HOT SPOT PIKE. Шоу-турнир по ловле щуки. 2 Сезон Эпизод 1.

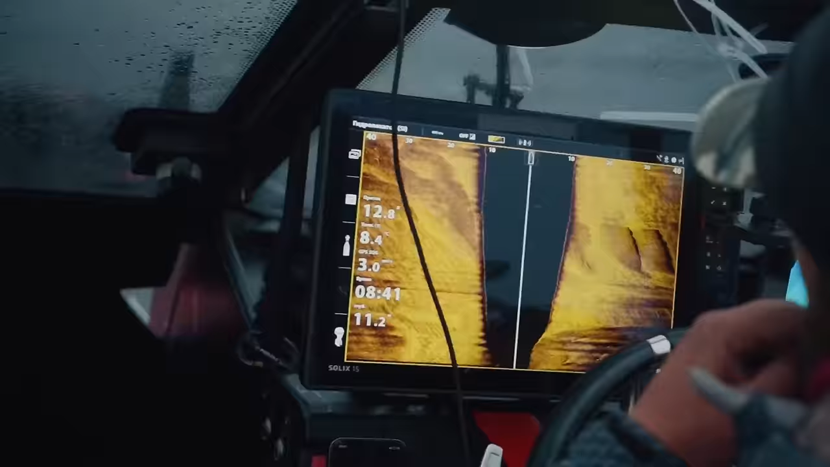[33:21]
Вон, вон. Все там же? Да.
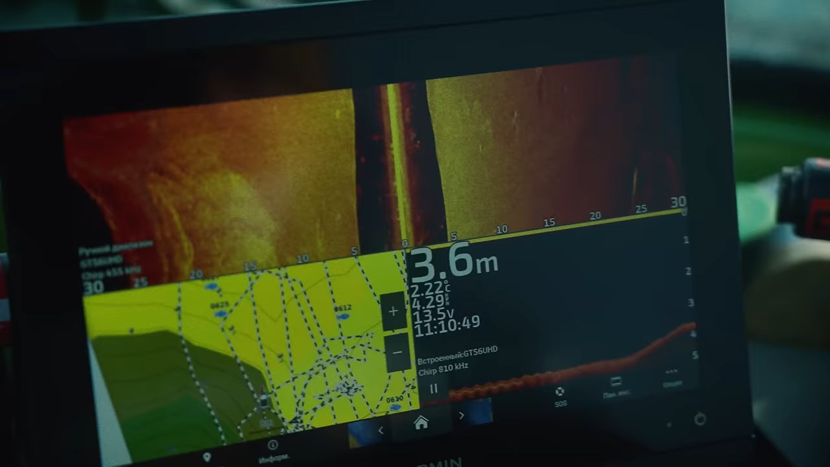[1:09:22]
On screen: depth 3.6 m
Вот это хорошая справа сейчас. Да.
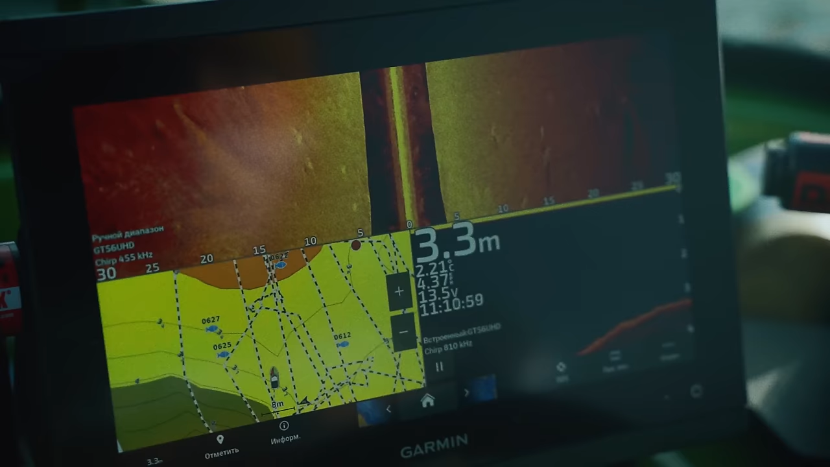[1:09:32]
On screen: depth 3.3 m
Но нам лучше, когда их несколько. Раз, два. Вот смотри.
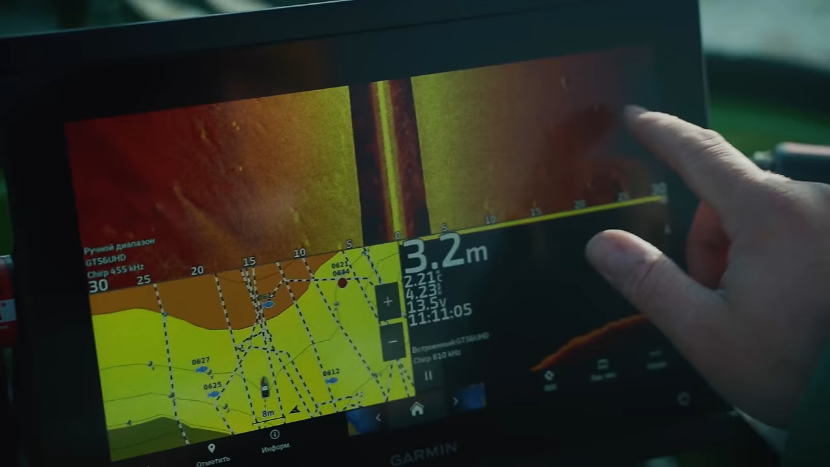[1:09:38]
On screen: depth 3.2 m
Угу. Вот здесь неплохо. Вижу, сейчас. Отметить? Да, давай отметим. Слева. Справа? Справа, да. Это
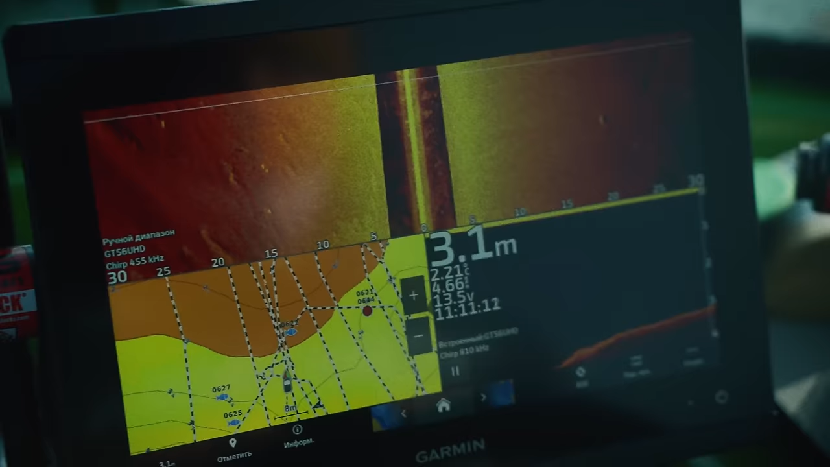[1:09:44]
On screen: depth 3.1 m
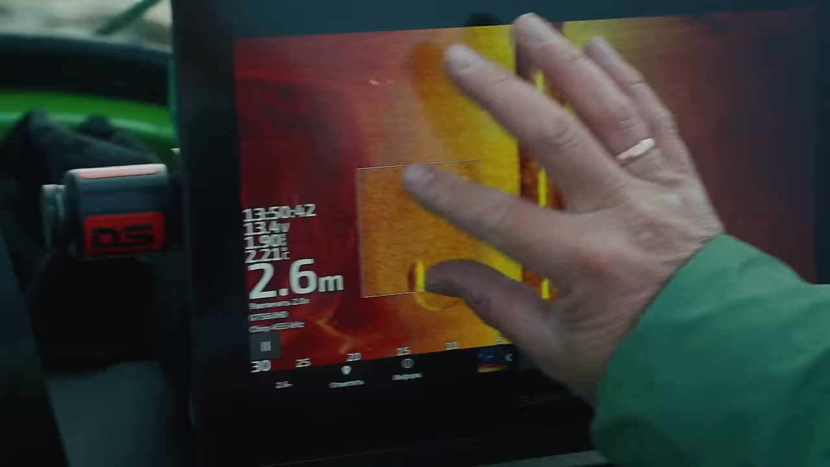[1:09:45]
On screen: depth 2.6 m
Это очень хорошая щука, вот что это.